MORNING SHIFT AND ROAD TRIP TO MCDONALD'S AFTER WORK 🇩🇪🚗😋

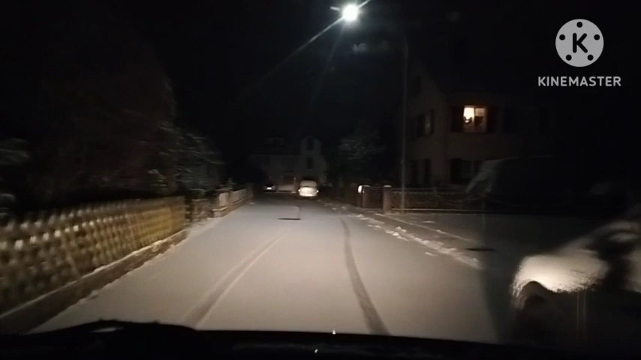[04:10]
Ayan mga labs, puting-puti yung daan.
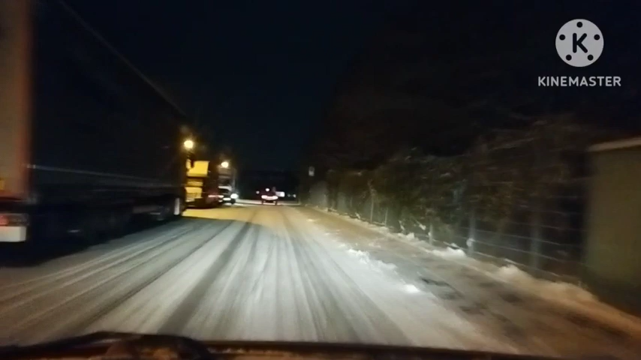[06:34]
Dahan-dahan tayo dito mga kabayan dahil madulas yung daan. Gagapang lang tayo dito.